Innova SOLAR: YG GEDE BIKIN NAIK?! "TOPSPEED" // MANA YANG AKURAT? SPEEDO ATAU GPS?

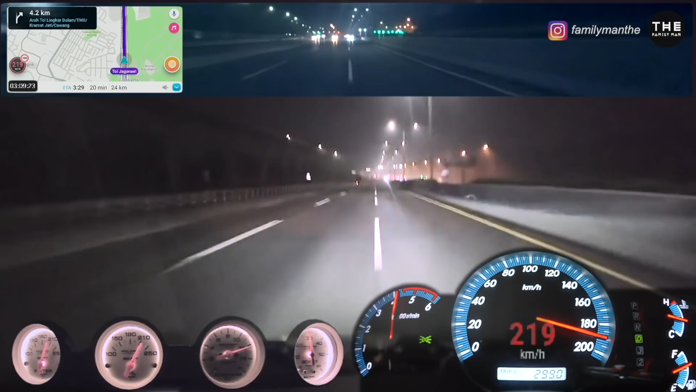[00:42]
204, yang lawan VRZ bisa 209, lawan Rambu bisa 219. Jadi itu caranya dengan memperbesar diameter ban dari driving wheel.